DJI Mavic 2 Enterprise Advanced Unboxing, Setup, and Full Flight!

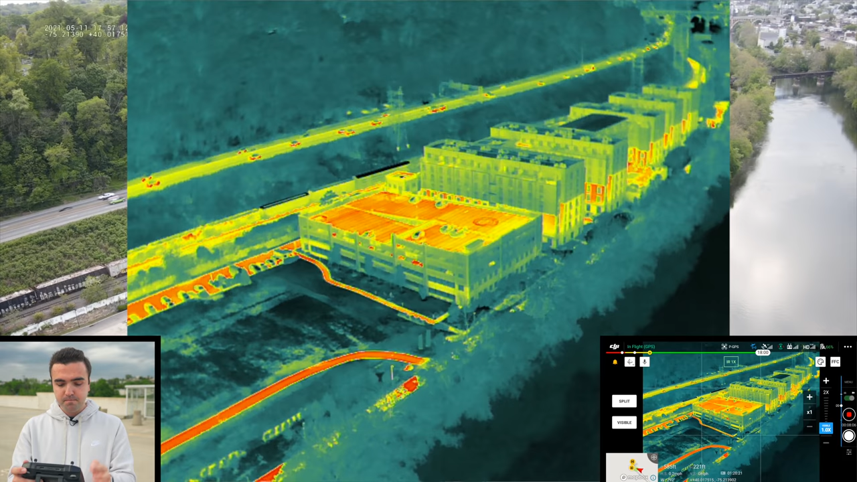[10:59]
now there's a bunch of different color palettes you can choose from in the top right corner if you kind of click like the artist palette you've got a lot of different ones that you can use you've got white hot you've got black hot rainbow one iron red arctic fulgurite i think that's how that's pronounced hot iron rainbow two
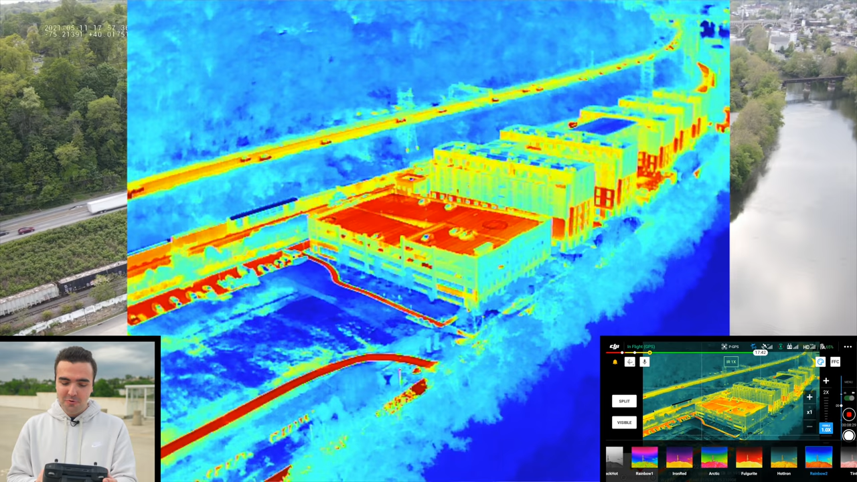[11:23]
tint and medical so whichever you prefer you can use whichever applies to your industry you can use for myself
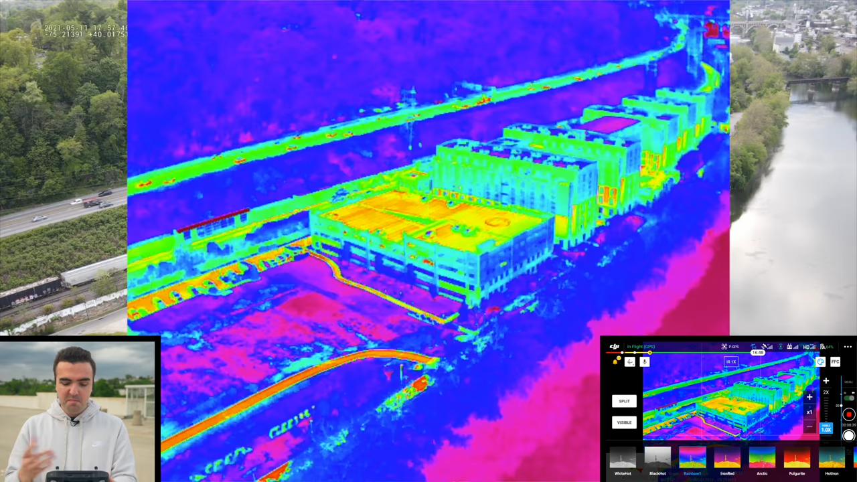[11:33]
i'm just going to using rainbow one here or you know what let's use white hot so of course the hotter areas are going to display in white we can go ahead and remove the palette selector and
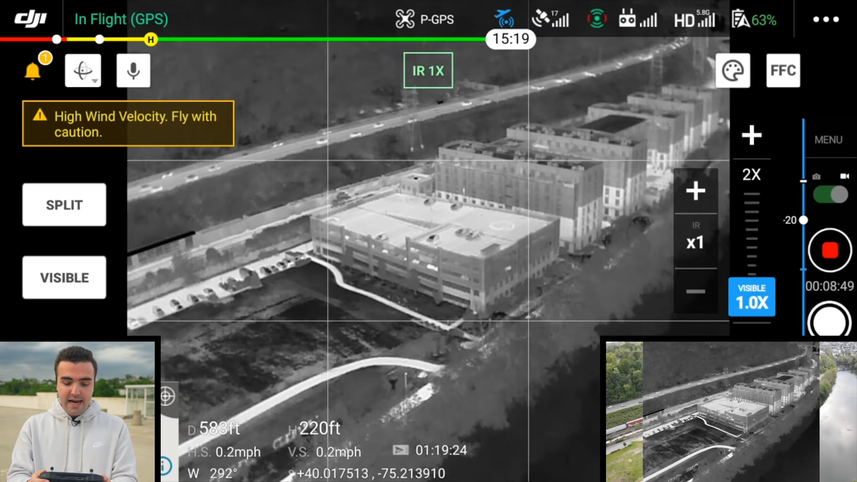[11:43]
even here with this 640 sensor we're also able to zoom in now it's going to be relatively blurry but i can say that if this was at
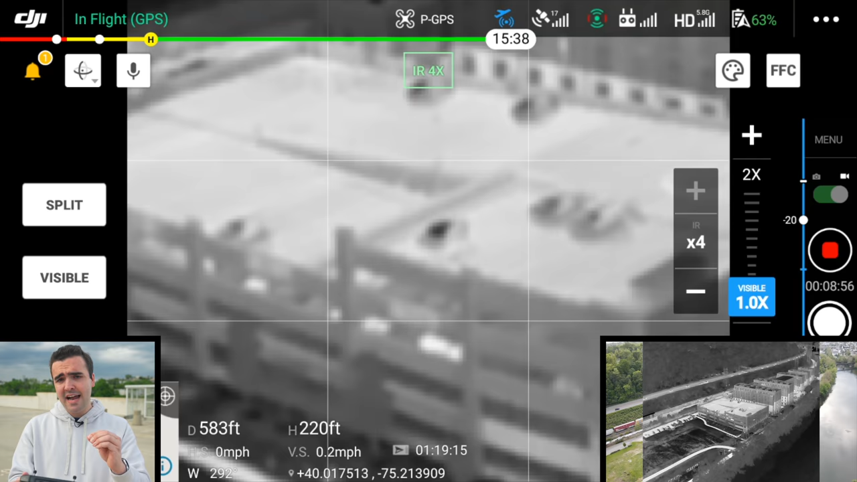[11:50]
nighttime and if you're trying to do like a search and rescue mission that the zoom actually might come in handy here when it's like you know broad daylight out it's a little bit of an overcast it's not going to be the best but you can slightly make out the cars
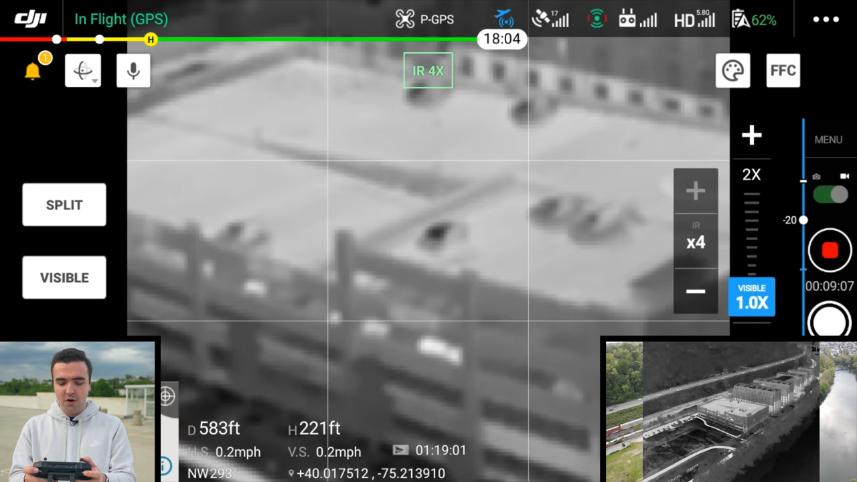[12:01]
on top of the roof and i'm sure that if it was later at night and everything had cooled off if i was standing up here on the roof you'd be able to see me clear as day with the infrared camera so
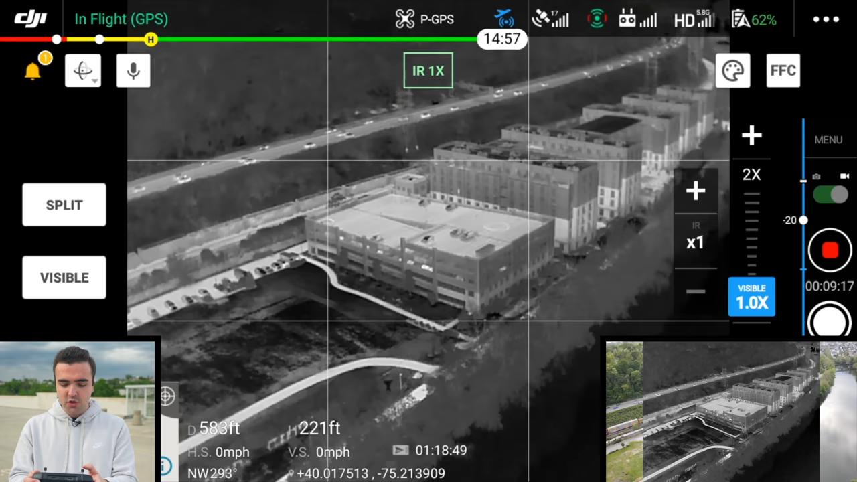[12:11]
we'll go ahead and zoom all the way out now
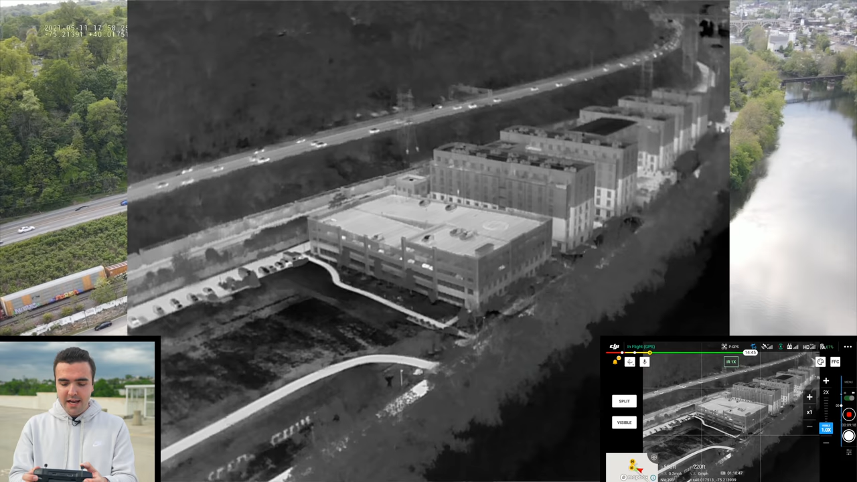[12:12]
i just want you guys to admire the quality of this camera because it's twice that of what came in the mavic 2 enterprise dual so this is a
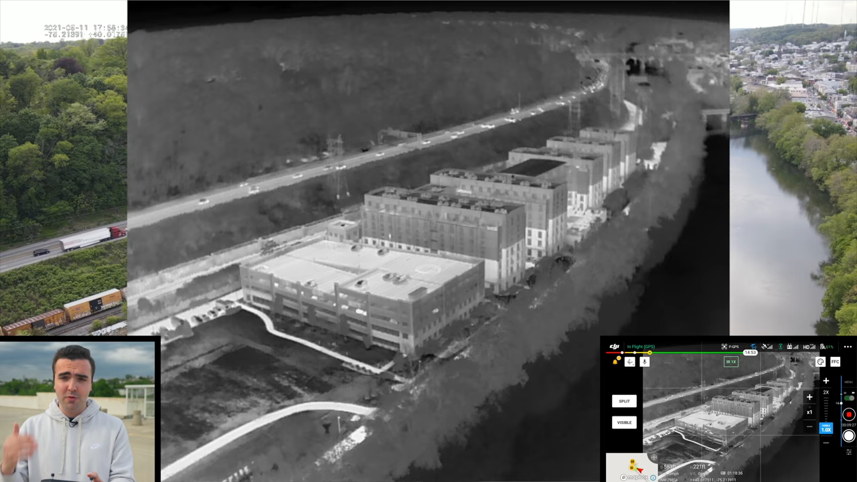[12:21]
great thermal camera it has a 640 image resolution i mean you can see each individual window
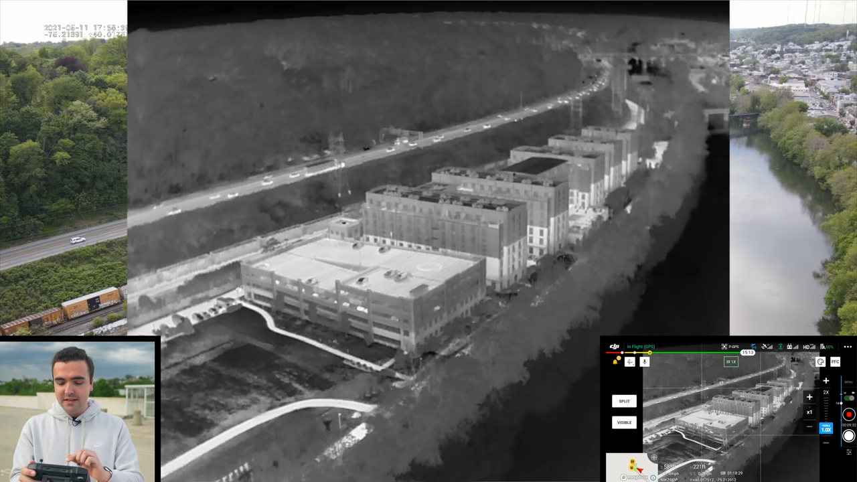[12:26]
inside of the apartment complex here if i spin it around if
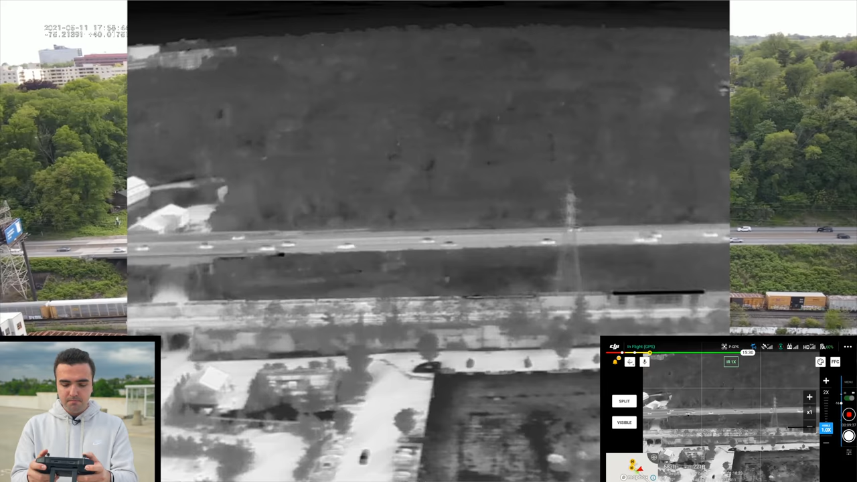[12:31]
you look here over at the road you can see each individual car right you can see that the heat
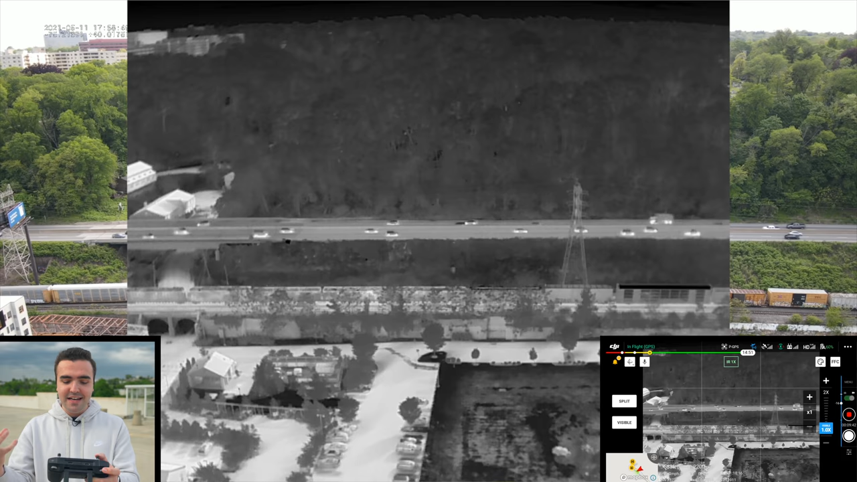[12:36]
is building up on the underside of the car because of the wheels which is pretty cool to see we'll spin
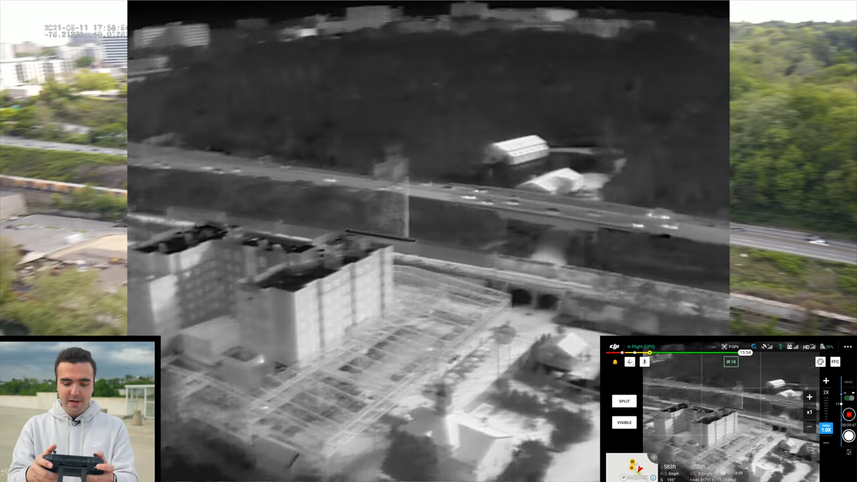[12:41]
it back around towards like this apartment building i mean we're right in broad daylight this is a brand new building so you wouldn't expect to see any sort of hot spots on the top side of this building the biggest thing that i'm just trying to convey
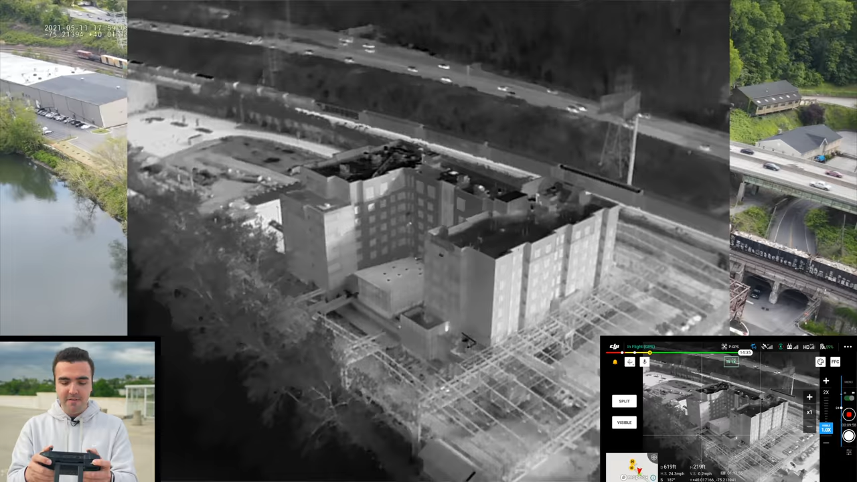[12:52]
here is that the infrared sensor is so much better in this camera being able to have so much more resolution i feel like i'm actually able to look at things with this camera whereas with the
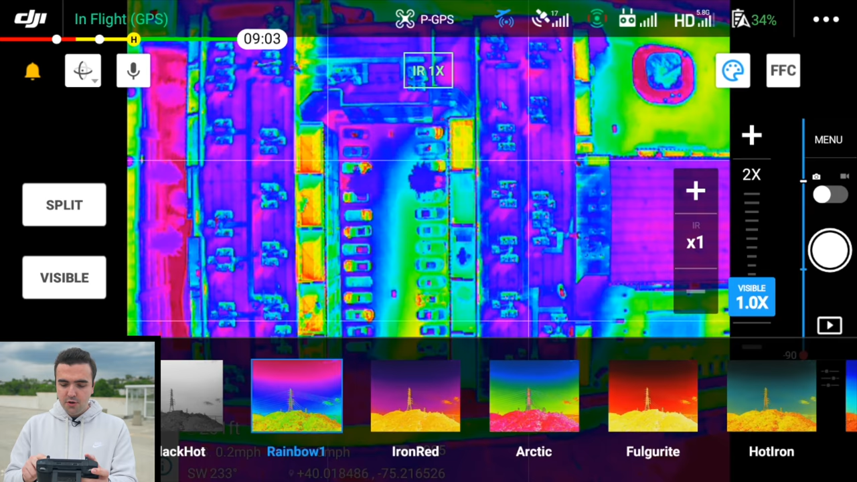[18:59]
so this is a much higher fidelity image i'm going to go ahead and snap a photograph
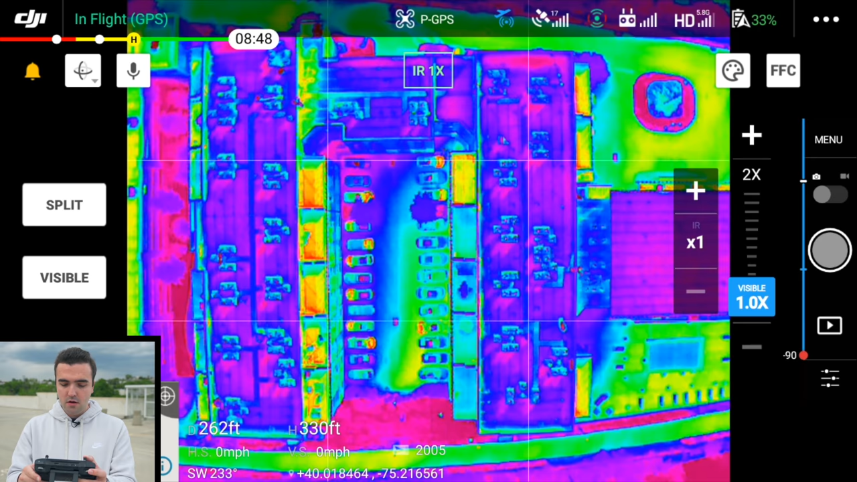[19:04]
and i'll put this up on the screen so you guys can see it in its full resolution right now we're at about
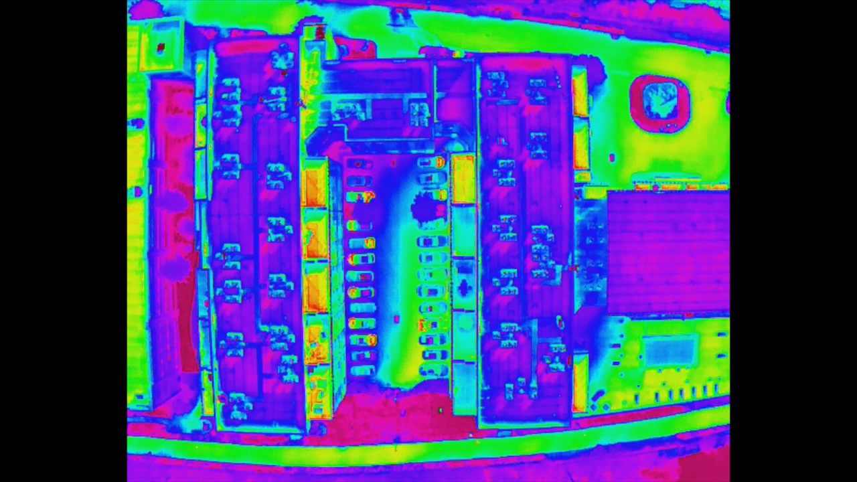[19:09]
250 feet high i'd say that we're well because we're on the parking garage yeah we're about a true 250 feet above the building but if we wanted to get down lower and let's say look at each individual air conditioning unit just to get a sense for how of a how high of a resolution the camera is
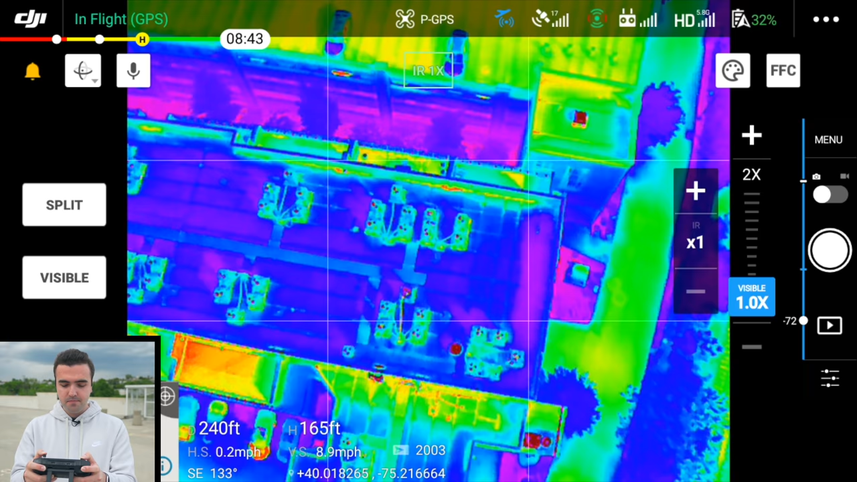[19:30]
taking forever come on boy so yeah look at that that is a much higher resolution look
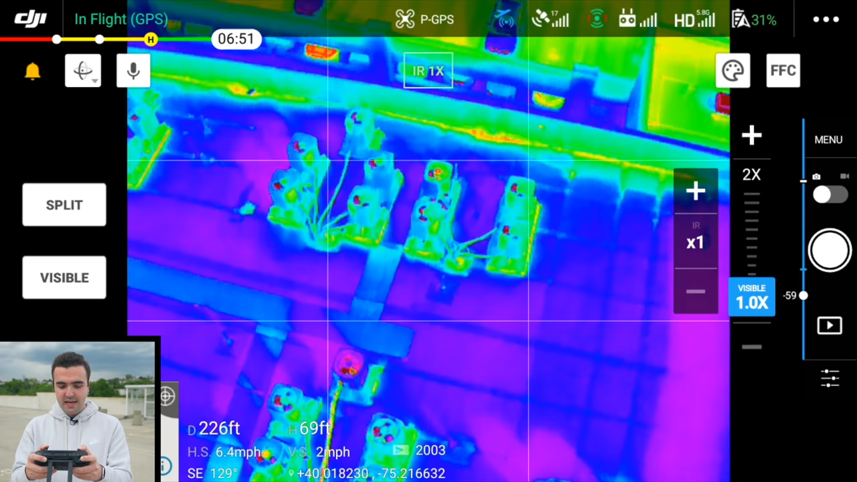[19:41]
being able to shoot these photographs here i mean you can see inside
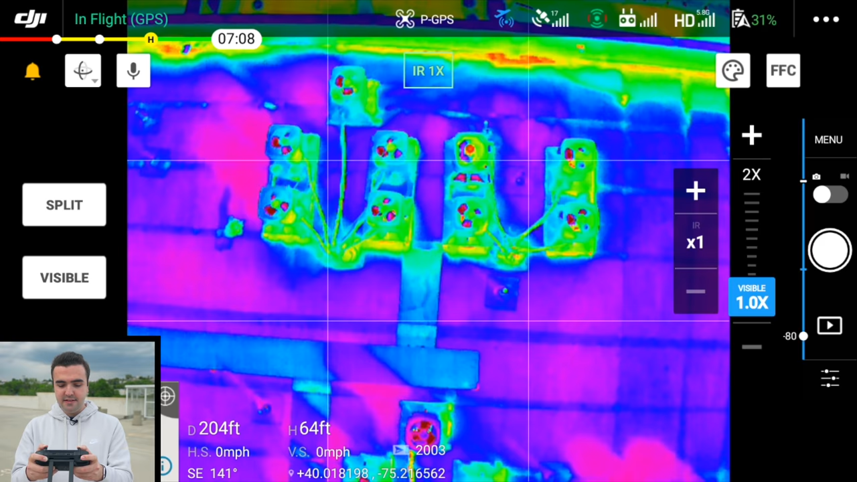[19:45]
of each of the air units which is pretty good we'll go ahead and snap another photo here
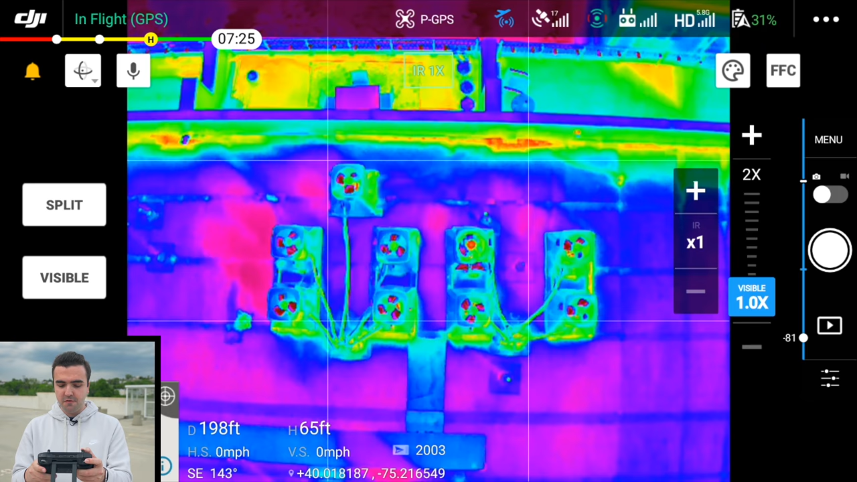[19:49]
i'll put that one up on the screen as well so you guys can see it in its full resolution but yeah i mean with this drone the biggest differences of course are the camera
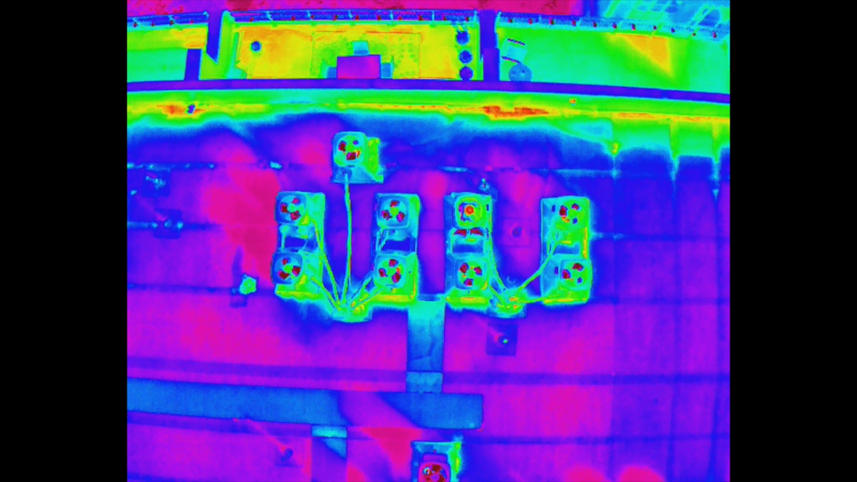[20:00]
that's it really um and the smart controller the fact that it comes with the smart controller um
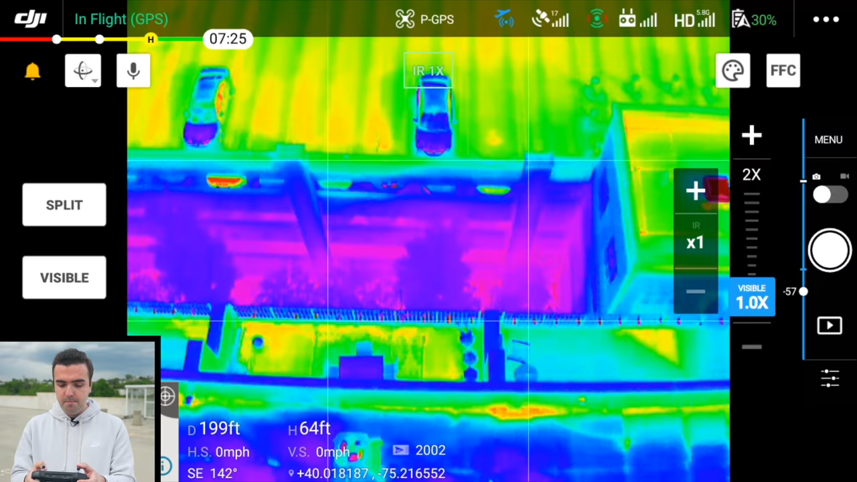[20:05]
they have different palettes different color palettes for your thermal camera they have